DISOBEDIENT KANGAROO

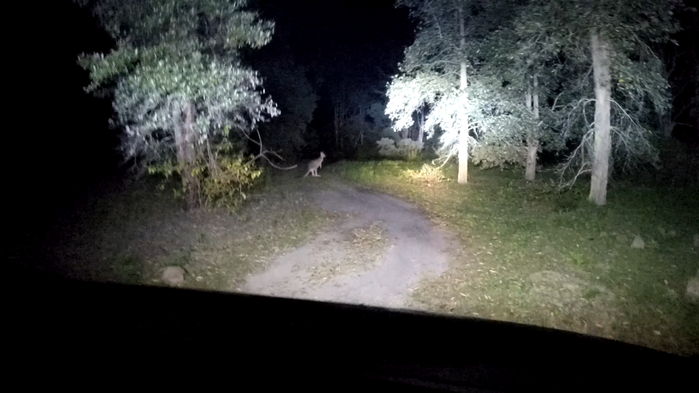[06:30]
Alright, let's let these little fellas have their dinner and see what else we can find. Look at that, rabbit. Mate, you can see absolutely everything with this light bar. Go on little fella, which way are you going to go?